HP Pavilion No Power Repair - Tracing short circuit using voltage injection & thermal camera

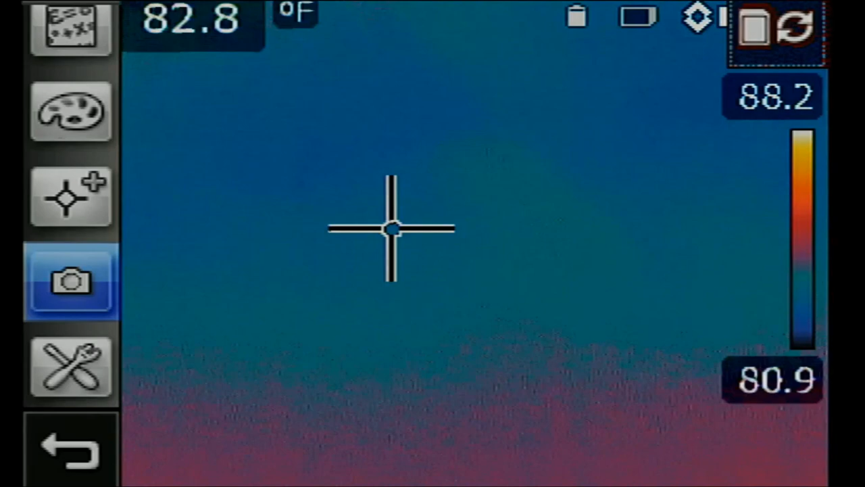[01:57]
On screen: spot 82.8°F
Now look at this. We see heat on this area of the board.
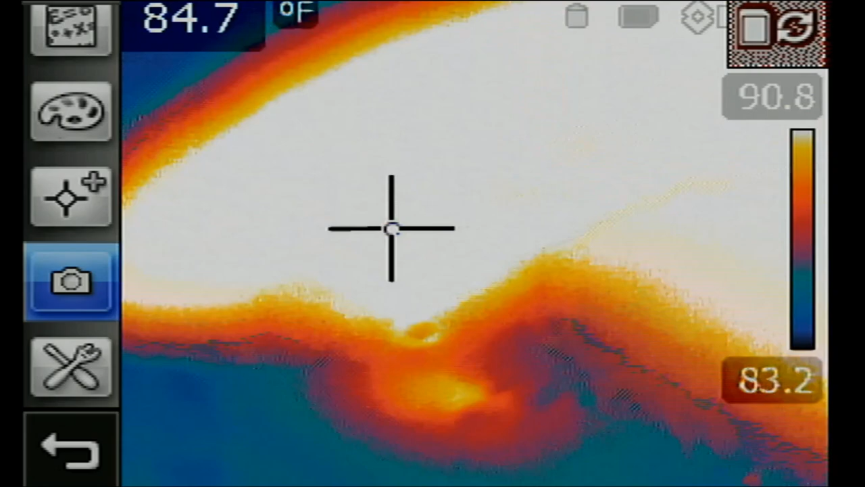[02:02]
On screen: spot 84.7°F
Heat is not coming from this side of the board but rather it's coming from back of the board. The reason I know this is because you cannot pinpoint where heat is coming from on the side of the board.
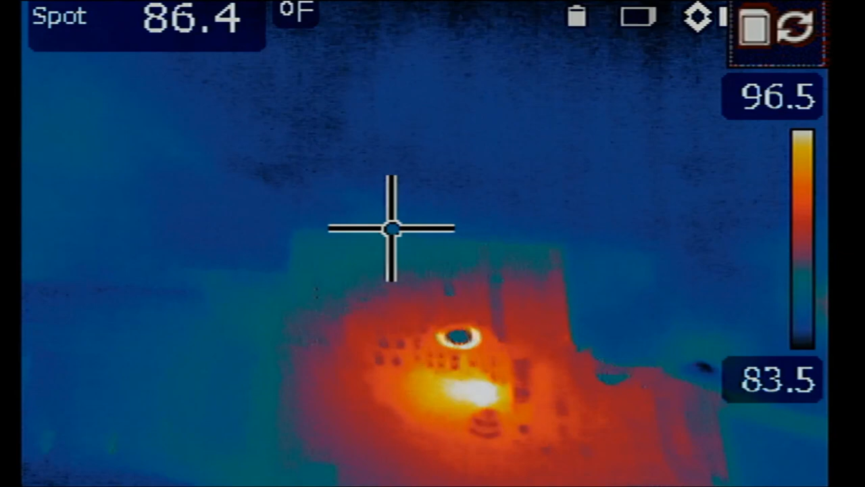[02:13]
On screen: spot 86.4°F
Heat is diffused. So if we flip the board now we see a sharp heat spot
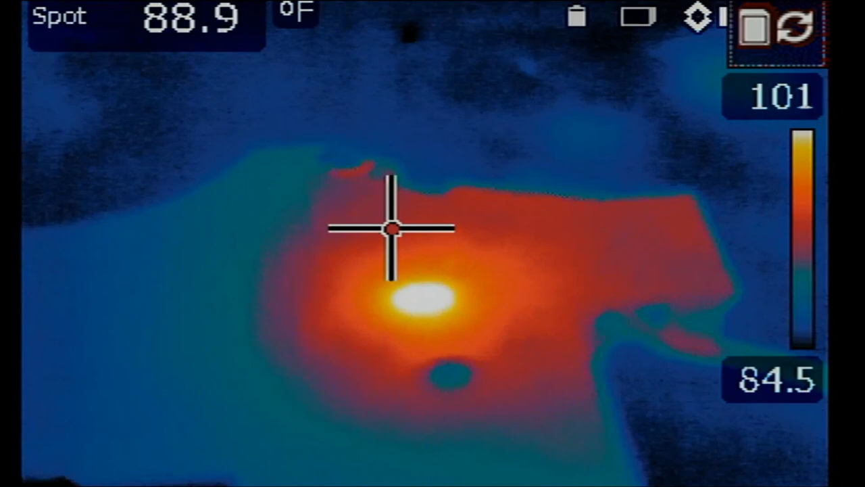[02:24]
On screen: spot 88.9°F
right here and that heat spot is coming from a MOSFET on the board.
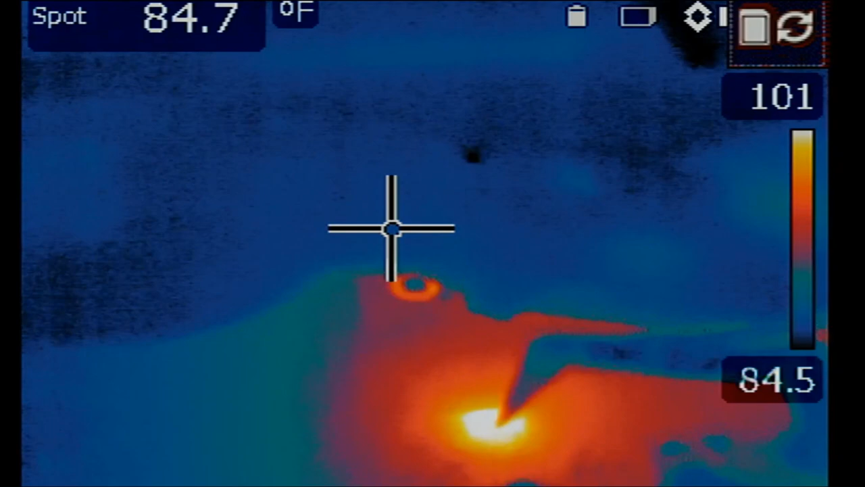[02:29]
On screen: spot 84.7°F
I'm gonna point my tweezer over it and let's take a look at the microscope.
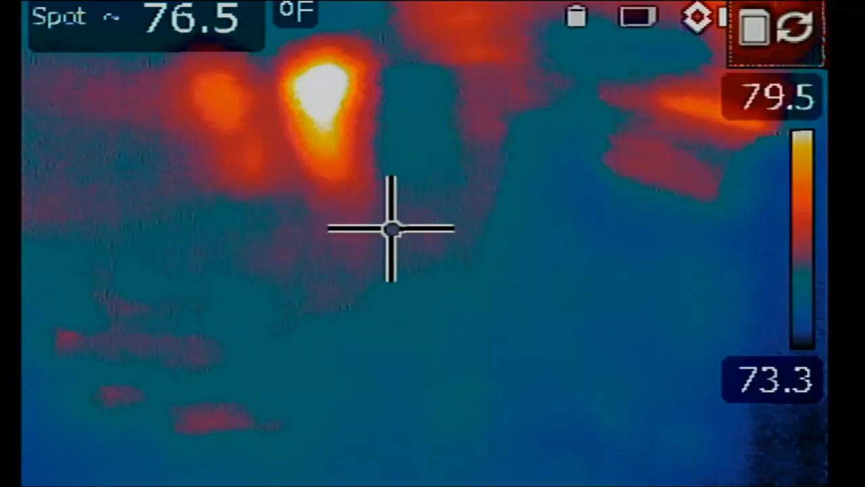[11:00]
On screen: spot 76.5°F
So what happens when we inject voltage while looking at the board under a thermal camera?
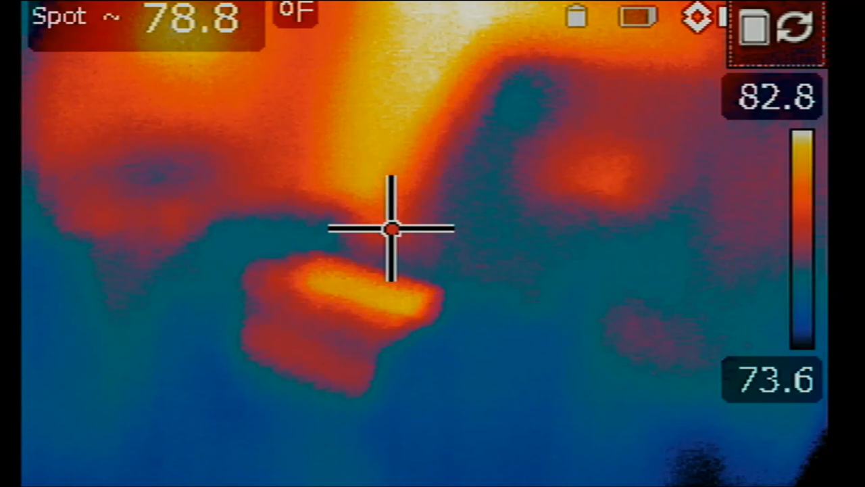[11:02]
On screen: spot 78.8°F
Okay.
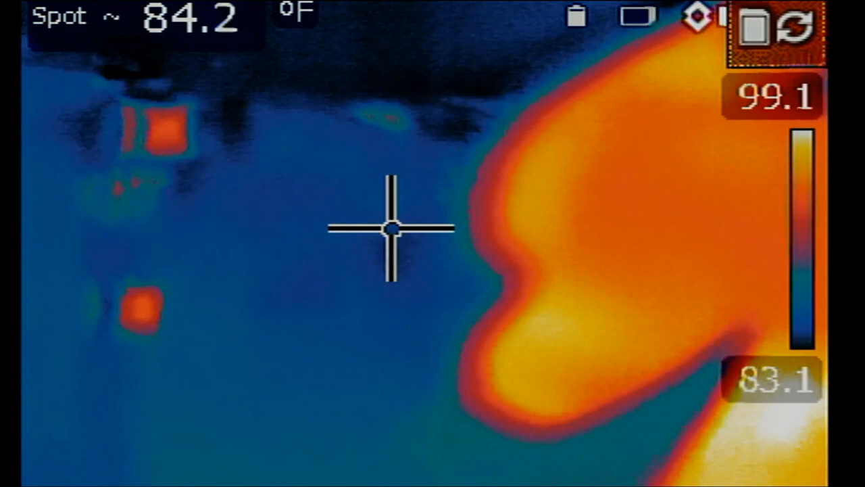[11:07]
On screen: spot 84.2°F
So right now, the caps are right over here. Let me touch the capacitor.
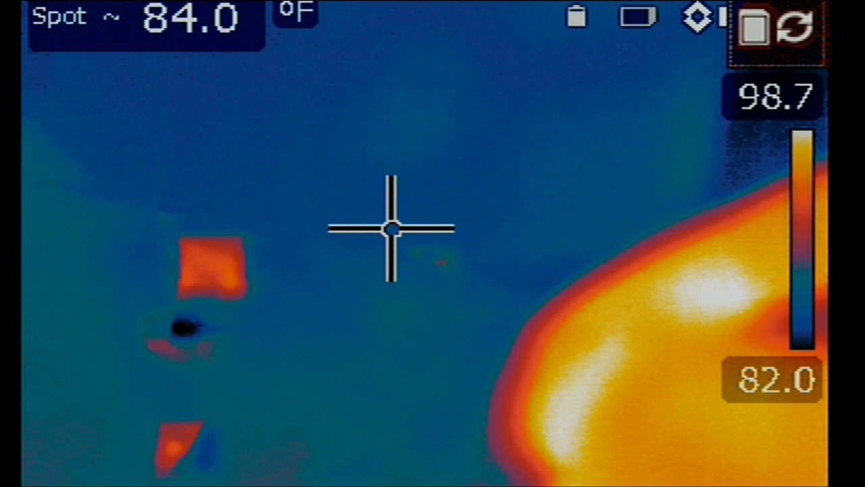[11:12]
On screen: spot 84.0°F
One, two, three. And what is getting hot?
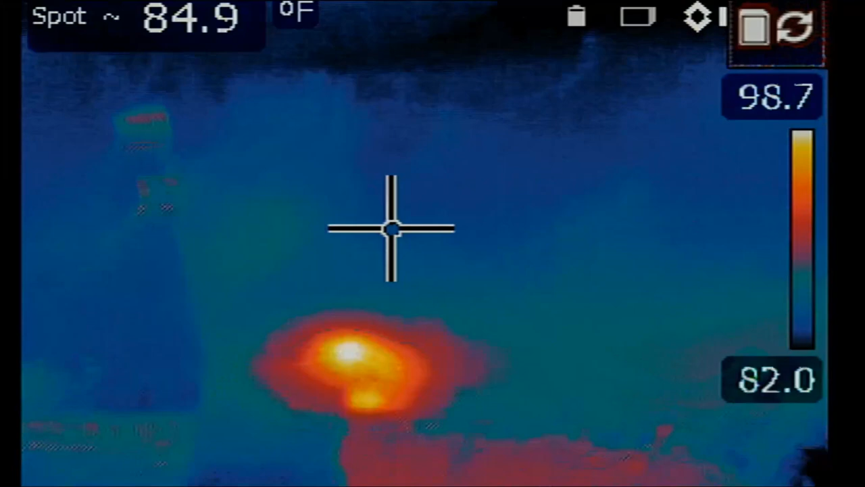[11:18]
On screen: spot 84.9°F
Oh, look at that. Okay. Let's do this one more time.
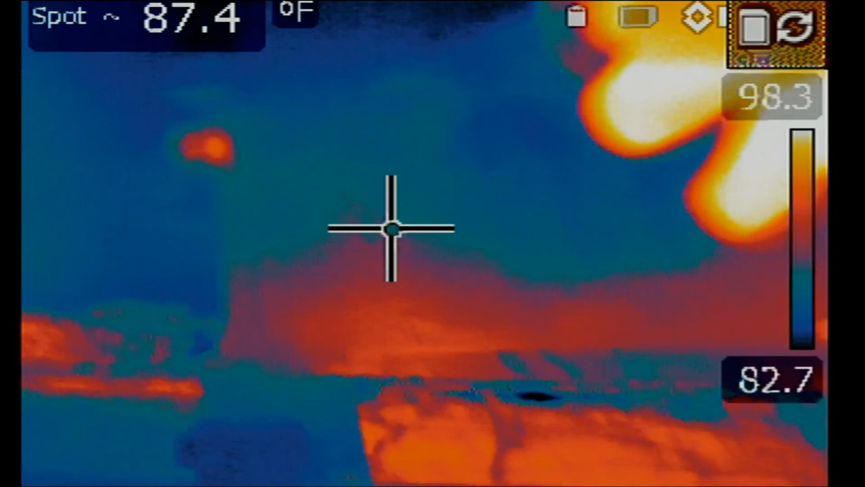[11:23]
On screen: spot 87.4°F, scale top 98.3°F, scale bottom 82.7°F
Touch the probe. And something is getting hot right over here.